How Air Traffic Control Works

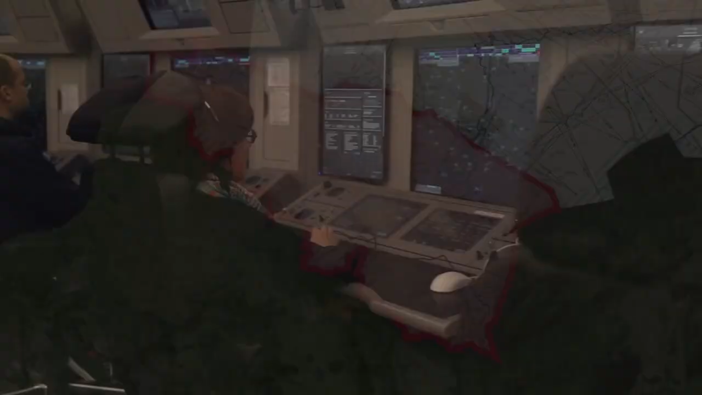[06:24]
In charge of each sector are two controllers working as a team.
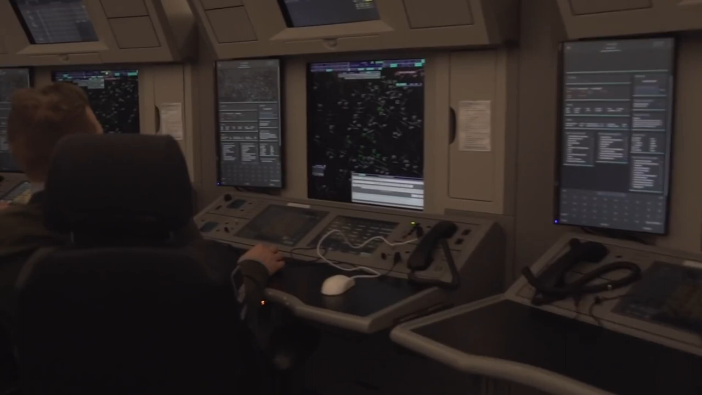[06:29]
One is in charge of talking to pilots, the other is in charge of talking to their counterparts at other sectors to coordinate handovers.
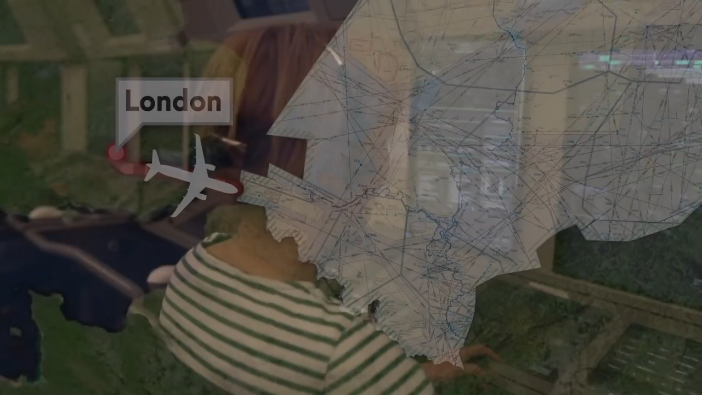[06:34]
Now, in practice, for that London to Frankfurt flight, before it enters Maastricht's airspace in the Cooksey sector,
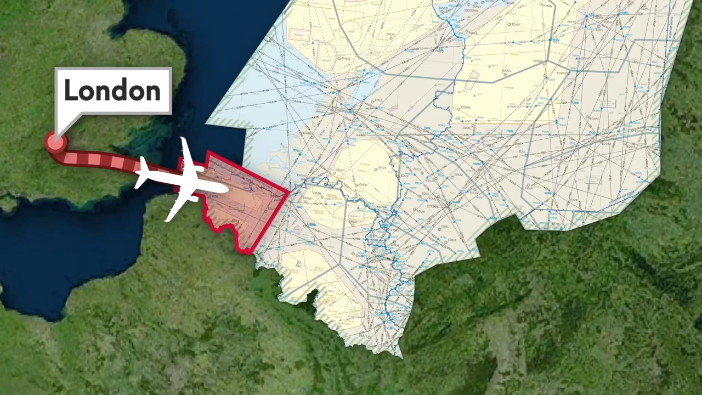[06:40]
they'll receive info on where and at which flight level it will arrive.
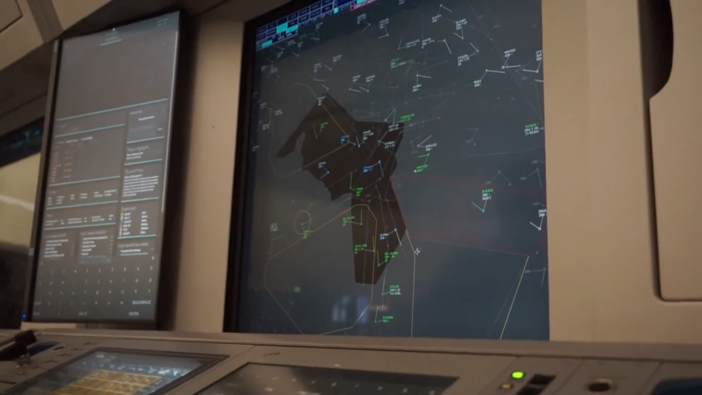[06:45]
They'll also get info from the flight plan on where it's supposed to exit their sector.
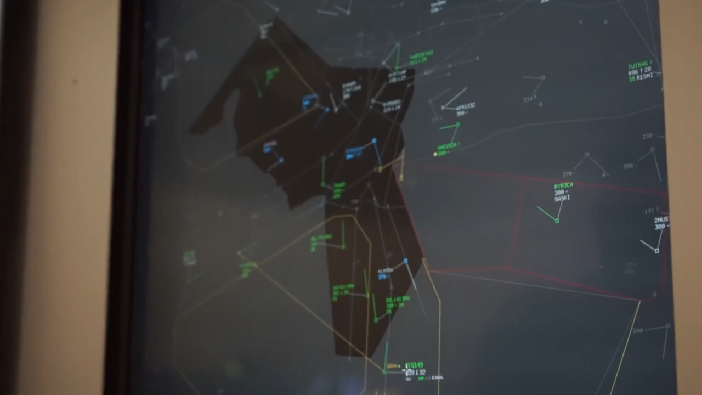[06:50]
An aircraft might also enter at one altitude and be planned to exit at another.